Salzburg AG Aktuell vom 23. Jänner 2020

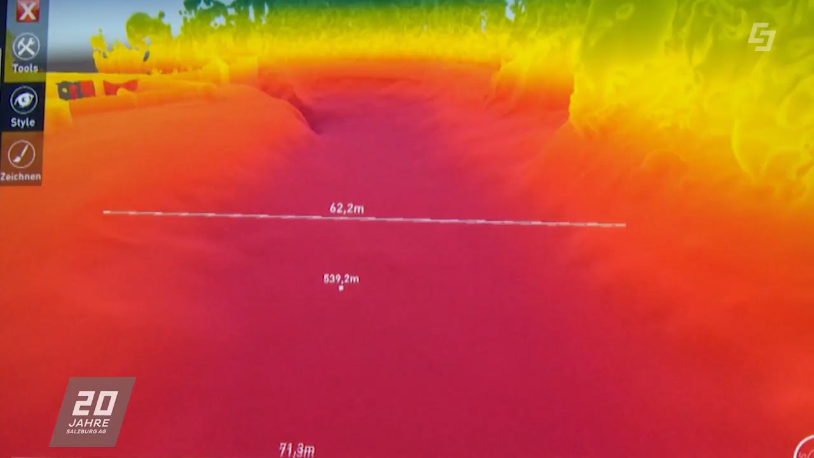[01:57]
Das Ergebnis ist ein 3D-Modell, das Aufschluss über die Situation unter Wasser gibt.